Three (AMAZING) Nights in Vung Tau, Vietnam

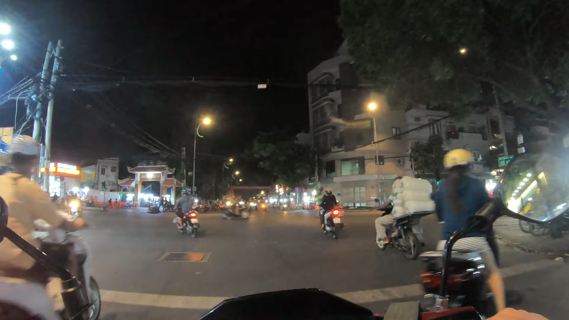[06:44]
But I did. So here's some scenes of Bung Tau at night. As you can see it's very lively. It's very colorful. Not as colorful as Saigon. It was a pleasure to drive around as we shopped about from pharmacy to pharmacy.
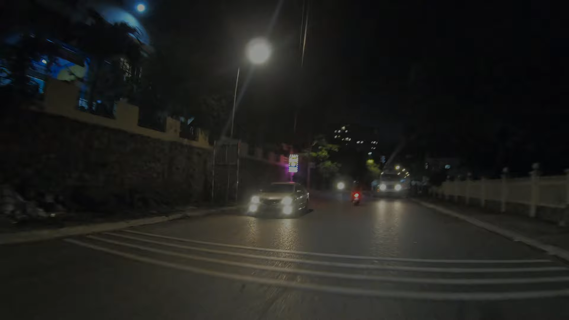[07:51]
After obtaining the required medication we took the long route looping along the coast. And we eventually made it back around to our hotel.